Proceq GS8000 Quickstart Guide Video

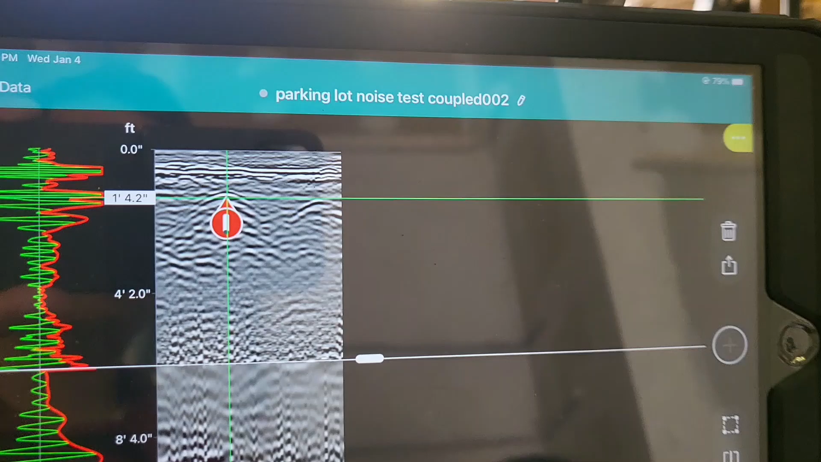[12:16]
And so once we save it, you can see it tagged it as a red dot, you know, for a conduit. And so once you tag them, if you go back into over here,
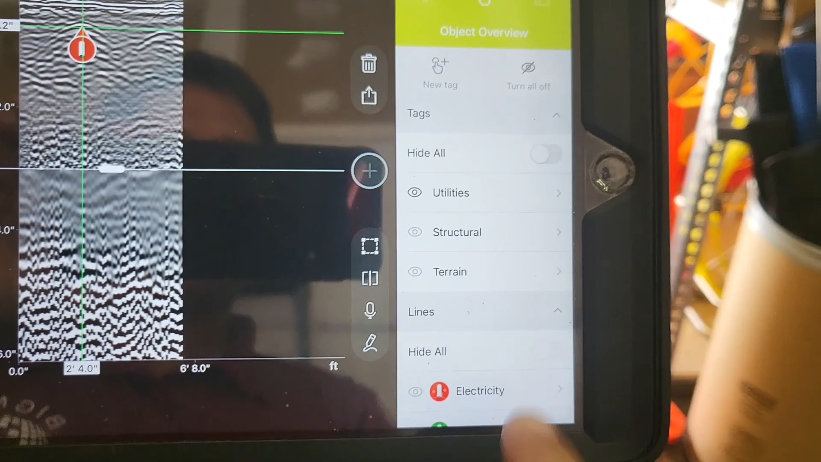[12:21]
you can see all of the things that you've done already, all the markers that you've created in your logbook, right?
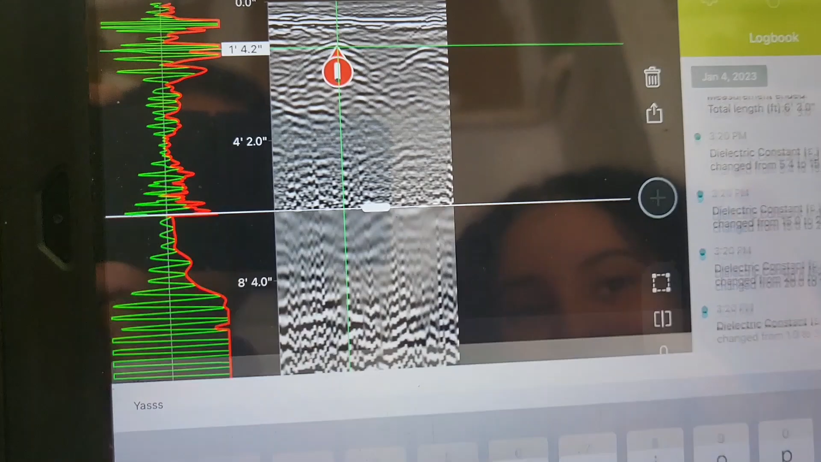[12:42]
No, yeah, yeah. See, so it adds any text that you want right into there.
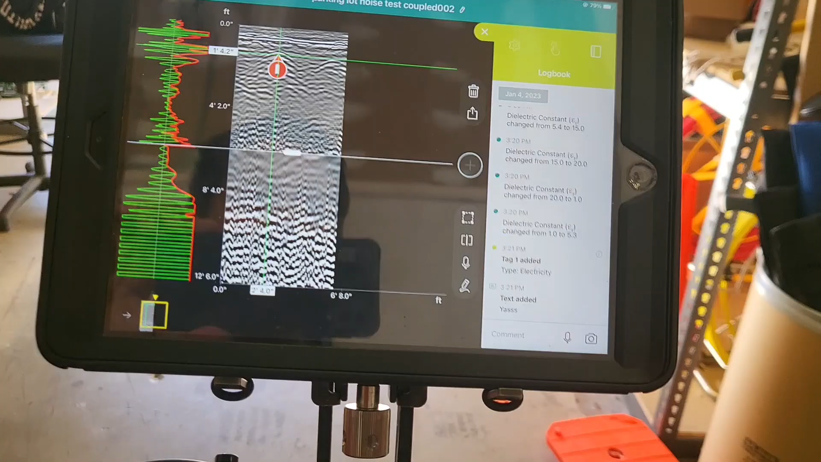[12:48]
So that's the basic functionality of it. And again, this showed on the high frequency, sort of how that looks.
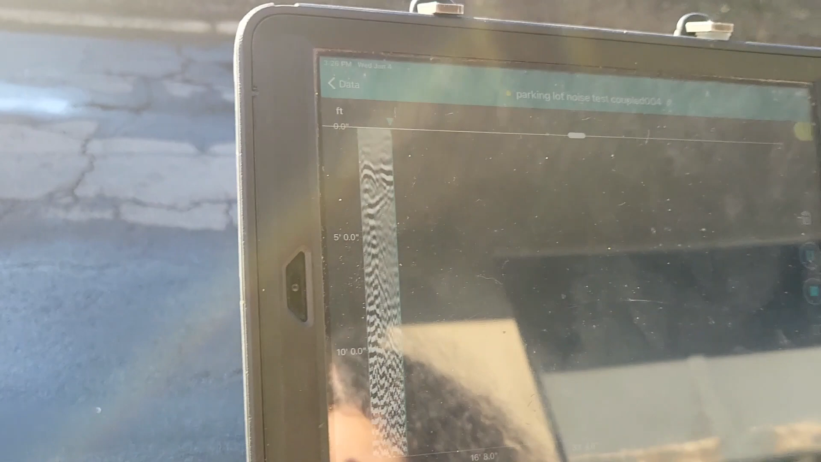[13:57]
You can see it's collecting data and I have our lower frequency on the entire screen.
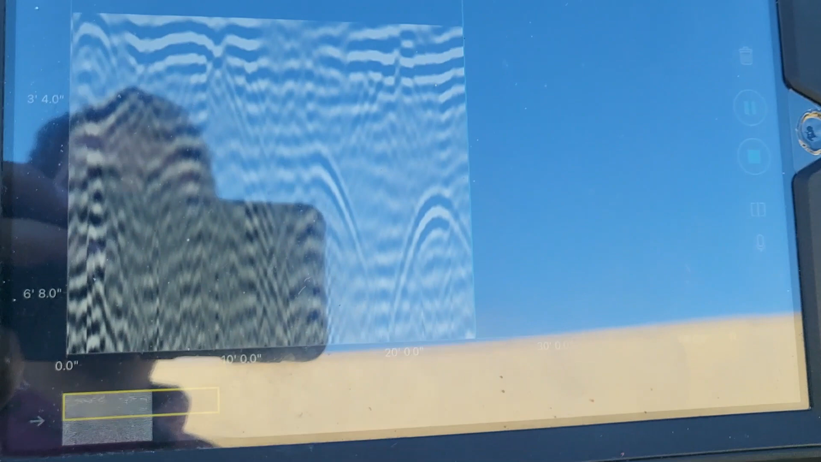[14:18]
And so it's easy that you can just adjust it with your fingers. But what you could see here is we have a gas, a power and an abandoned line over here.
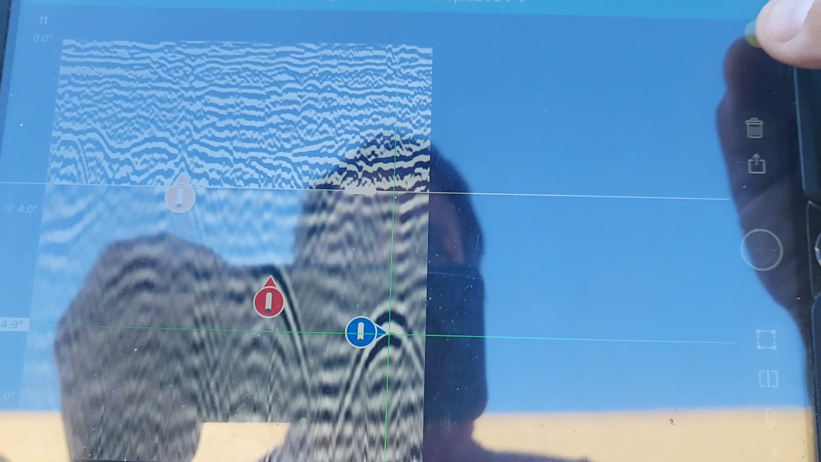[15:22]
And now I'm looking at high frequency and lower frequency. And if I come in over here, I go back to near field, which is what they call it.